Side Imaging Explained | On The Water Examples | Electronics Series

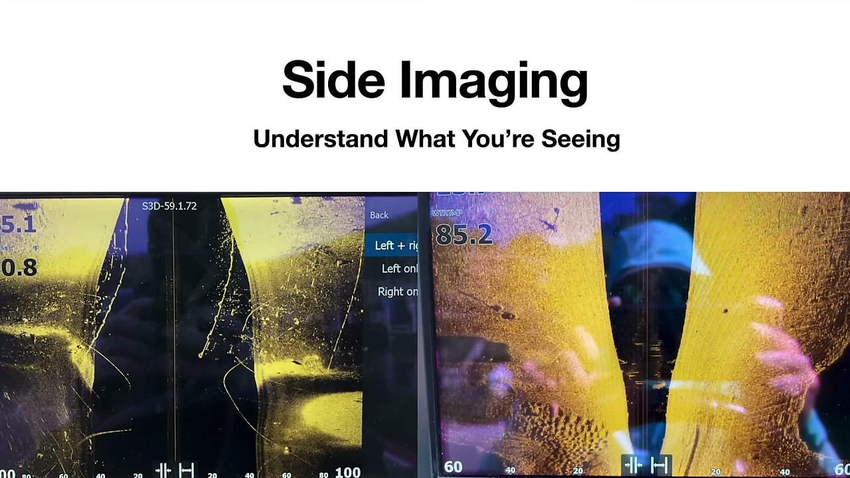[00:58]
All right, here's our PowerPoint for side imaging. That's just what we're going to call it just to keep it easy. But all of this is basically going to be on the ranch. That's what I have on my boat. But like I said, same thing. Doesn't matter if you have Garmin, Hummerbird, same type of technology, just going to be called different things. They all essentially do the same. So if you don't know what it is already, it's basically sonar that goes out to the side of the boat. And it's also encapsulating what is beneath your boat. It kind of ties down scan and side scan together when it gives you the whole image.
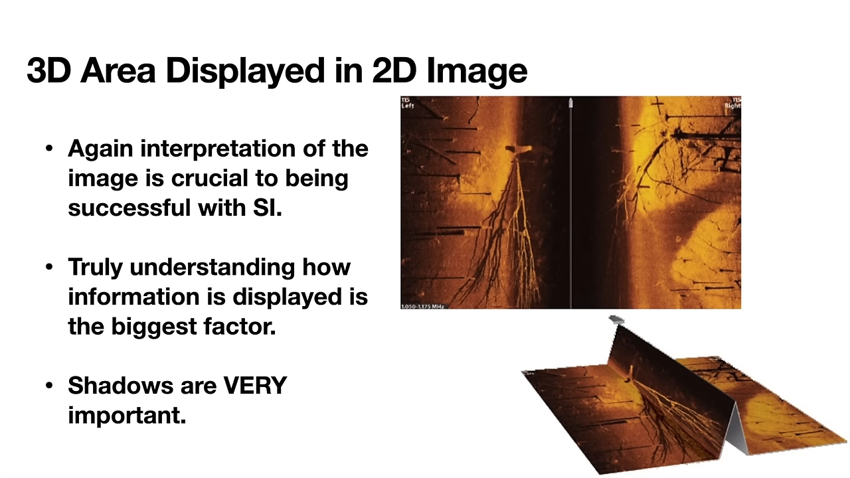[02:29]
And your mind kind of starts to figure out, okay, this is how it's just displayed. So once you kind of get over that hump and you figure out exactly what you're seeing, it kind of becomes a little bit more intuitive. And it just ties everything together.
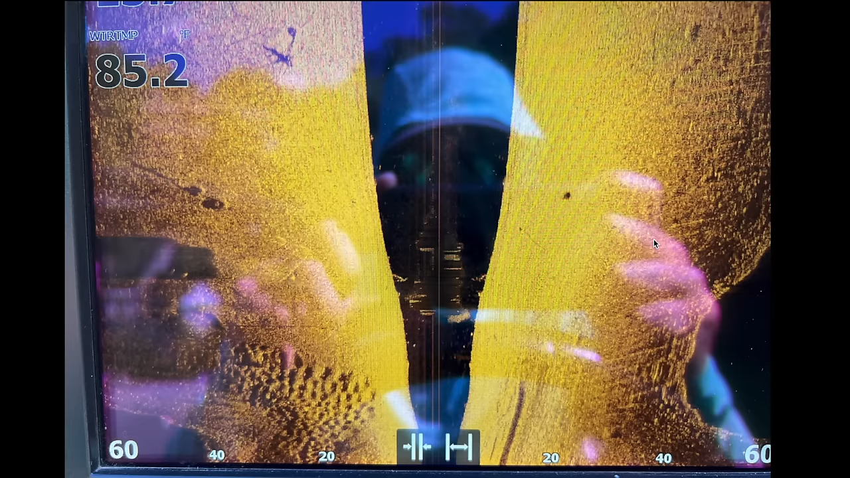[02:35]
Let's look at a screenshot quickly just to go over the absolute basics of what sight imaging is. So this black area here is the water column. So that is basically underneath your boat. Kind of think of it as down imaging almost. But we'll get into that this can also encapsulate looking off to the side, whatever that distance is. But we'll go over that more in a little bit. So I don't want to confuse you on that. And then to the left and the right, you have the actual bottom of the lake. So that's here. Here, pretty self-explanatory.
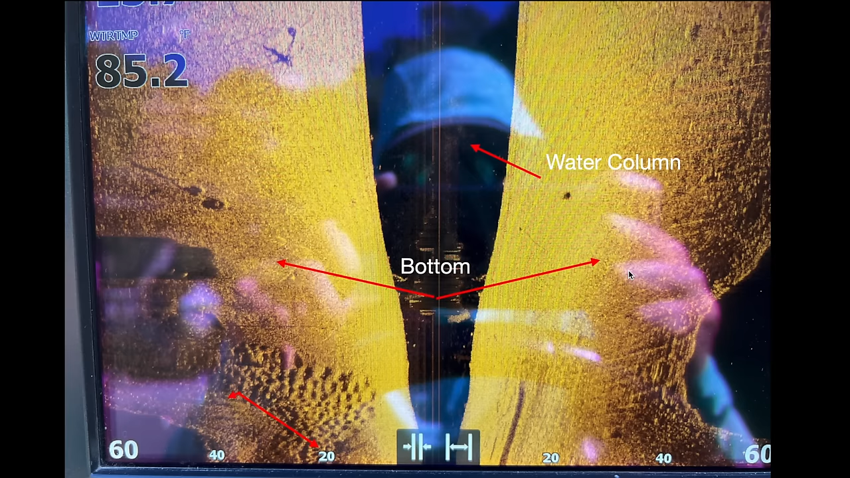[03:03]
On screen: water 85.2°F
You're looking to the left, looking to the right. Now these numbers down here, this is the range. This is the distance that you were looking left and right. So in this instance here, you are looking 60 feet to the left and 60 feet to the right. Now that is slant range. And we will talk about that in a minute.
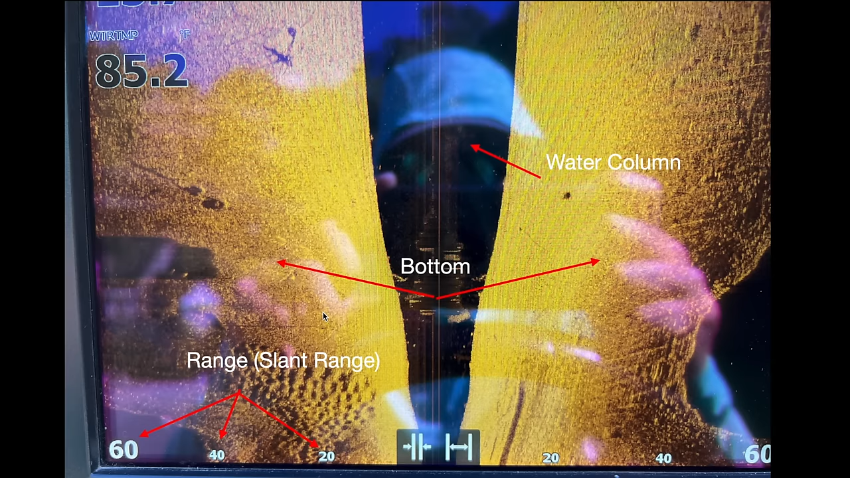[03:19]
But just think of it right now in the most simple terms that you're looking 60 feet to the left and to the right of your boat. And the screen is going to be scrolling down. So anything at the top here is going to be the newest data. Anything at the bottom is going to be the oldest data. And the center line right here, I should also add, that is the transducer. That is where the image is originating from. So that is your boat position. That's the easiest way to think about it. And everything is looking out to the left, to the right. And you're also looking down. So as you can see, you are seeing a lot of data at once and actually can be kind of hard sometimes as you're out on the water.
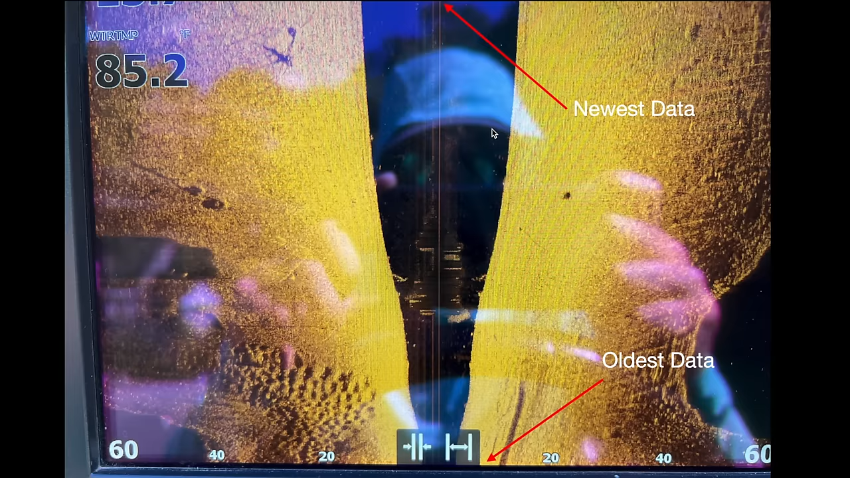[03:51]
So you kind of take all this in, you'll end up missing stuff. If you ever like take a screen recording or take a little video or something as you're idling across stuff and then review it later, you will definitely find things that you missed when you were out on the water. So now we'll talk about shadows. And they basically allow you to determine the location in the water column of objects or fish. Now this particular image up here in the top right, these were gar actually around my boat. And I snapped this picture because I thought it would be a good representation of this. So these are kind of long streaks here.
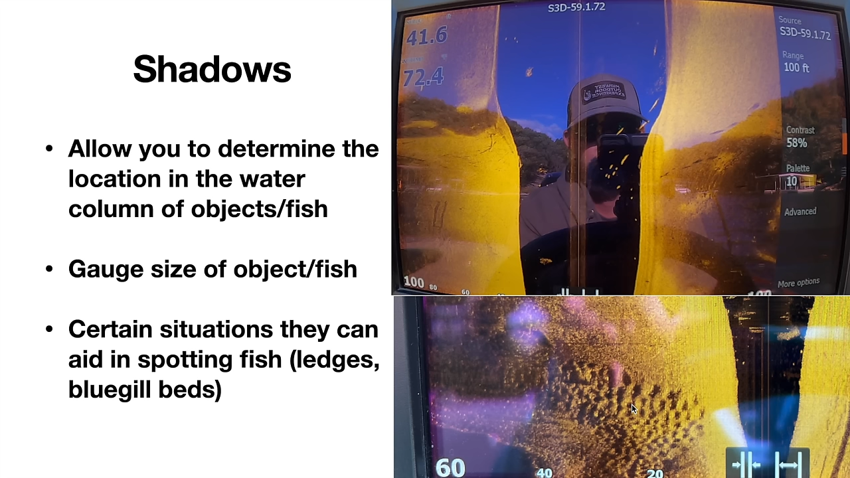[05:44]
Those are the actual bluegill themselves in the bed. That's just an example of how the shadow is cast. And then like the fish stands out on it. You can get the same scenario on like a ledge of the sharp drop off. Sometimes the fish is sitting in the right spot, it will cast a shadow from the actual ledge, but then you can end up seeing the fish right above that as long as it's not beneath the ledge. And then here is a brush pile shadow. So you can see the actual object right here. It doesn't look like much,
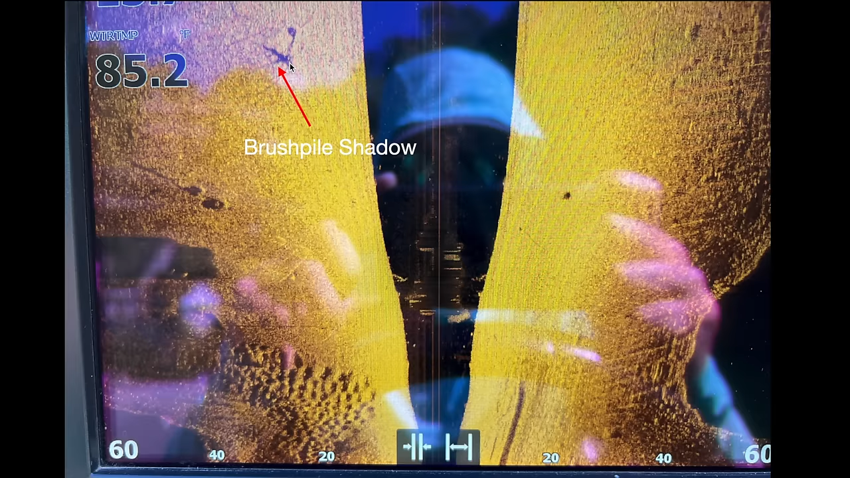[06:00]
but then you can see the shadow that is cast off of it for being a little bit of vertical has a little bit of height to it. So you get this type of shadow with it. All right.
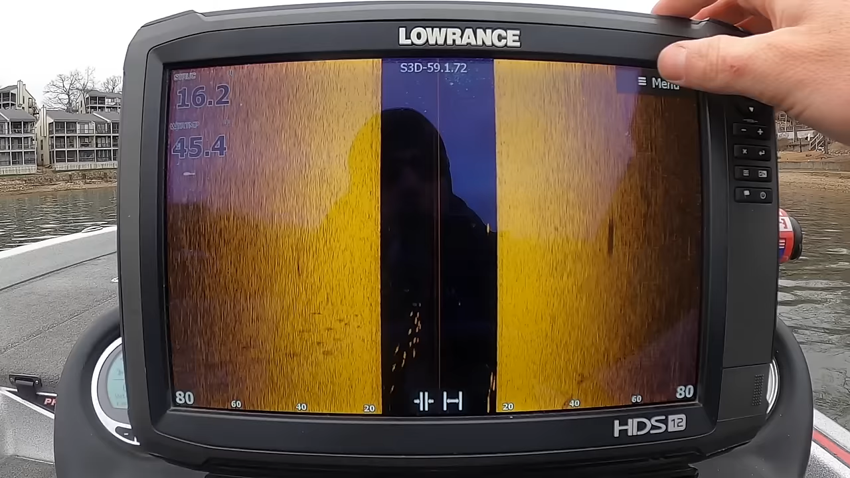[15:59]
All right, guys, we're going to talk about side imaging today. So this is the Lowrance. If you have Humberg, you have a Garmin, it's all essentially the same thing. They're just going to have different names for it and things of that nature. So we'll start it off with just the absolute most basics. Looking at the screen again, just to refresh it, we've got the right side of the boat here. This is the bottom, this orange area. And then this is the left side bottom. Then this is the water column here.
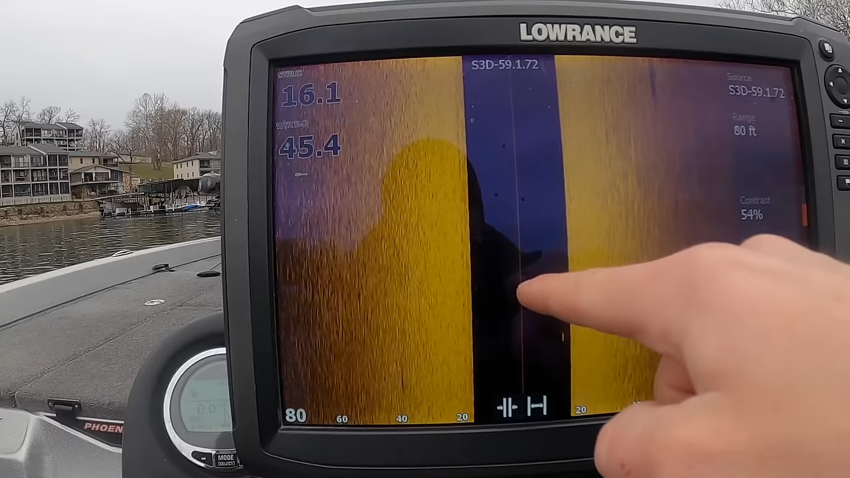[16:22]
So in the middle of the screen, this is going to basically be your boat. That's your transducer. So this is water column on the left side of the boat, water column on the right side of the boat. But really, remember if we took the piece of paper and we folded it up, make this water column this black area vertical,
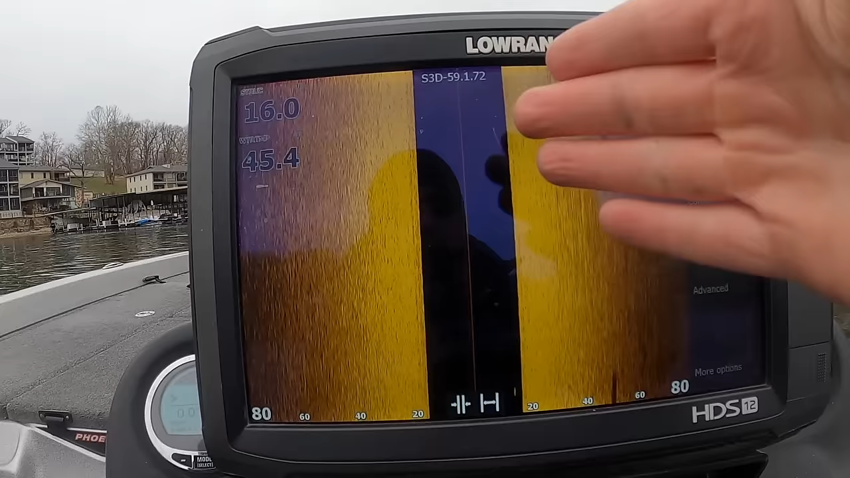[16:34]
then that is actually really basically what's underneath your boat. So as we're sitting here, we just have some easy things. You have your range. You can adjust how far this is looking. I just used my plus or minus key.
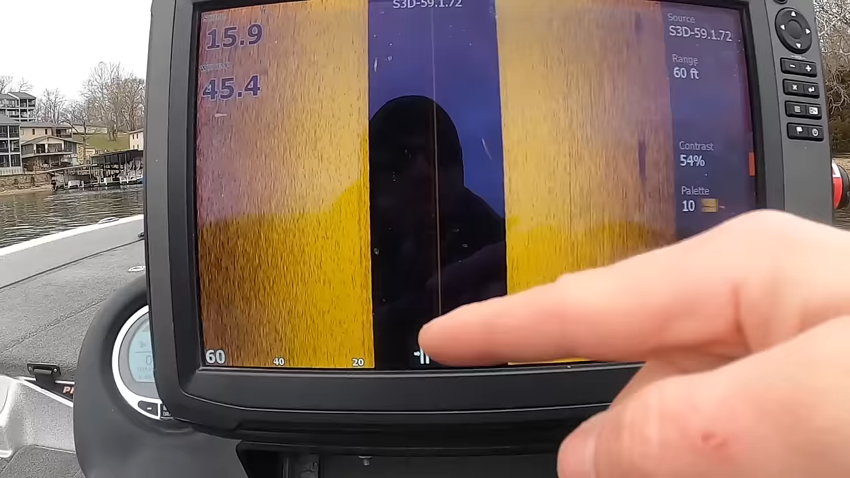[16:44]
So this is 60 feet right, 60 feet left, vice versa. You can go 80 feet. Set that to whatever you want. General rule of thumb, set that at about three times the depth that you are scanning. So if we're in 15 feet of water, about 45, 50 feet. But I generally keep it at about 60. That seems to be a relatively sweet spot.
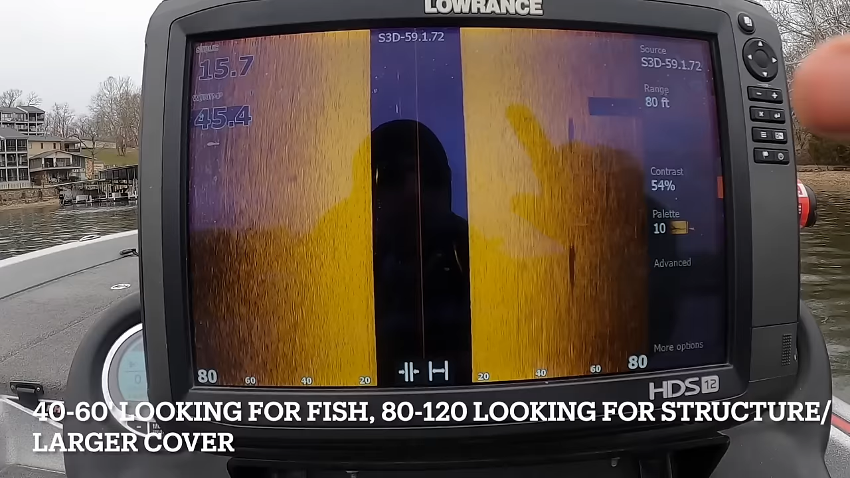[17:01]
Gets your ratio of everything on the size, keeps it pretty nice and neat and uniform. So that's generally what I end up running.
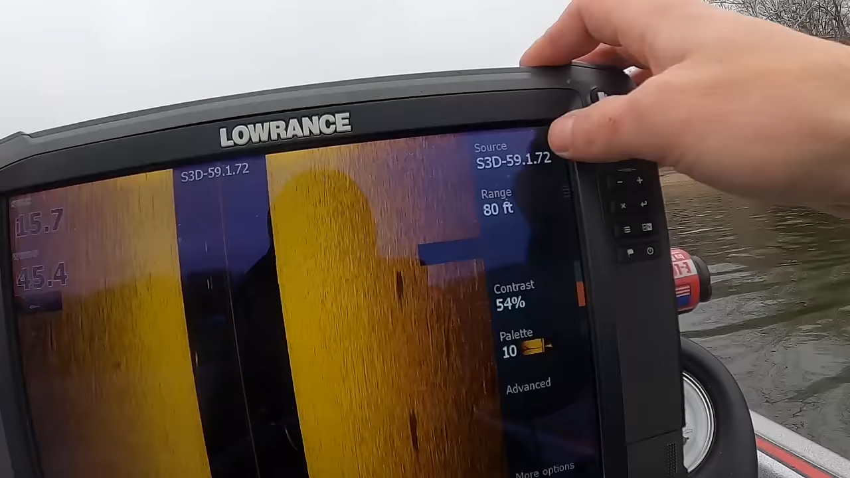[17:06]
You have your source here on the Lowrance.
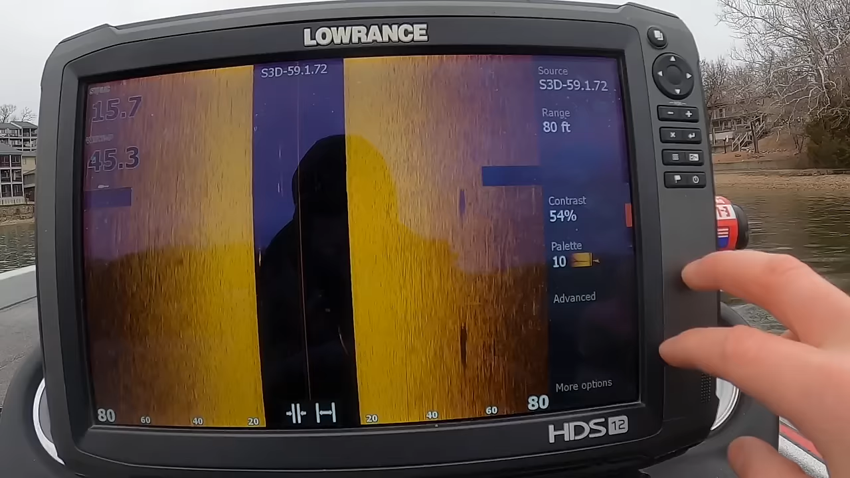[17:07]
I have a little bit older Lowrance. This is a carbon 12. So I have a 3D structure scan transducer, so I cannot change the frequency. But if you have a newer one, if you have a Garmin, you have a Hummerbird, you can change your frequencies on your source. So you can either use your 455, 800, or you can use your megahertz range. This refresher on sonar, the lower the frequency, the more power it's going to have. So if you want to see like structure, you want to see things, you want things to really pop out and use it in a little bit deeper water,